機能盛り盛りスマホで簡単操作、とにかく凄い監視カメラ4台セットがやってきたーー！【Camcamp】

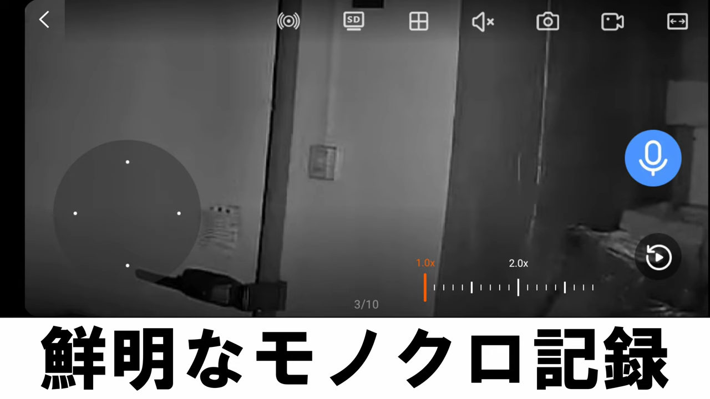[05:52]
夜間でもカラー暗視このカメラには防犯発光LEDライトがついております鮮明が白黒赤外線モードだけではなく夜間も鮮明にカラー撮影ができ昼も夜もどちらにも対応できます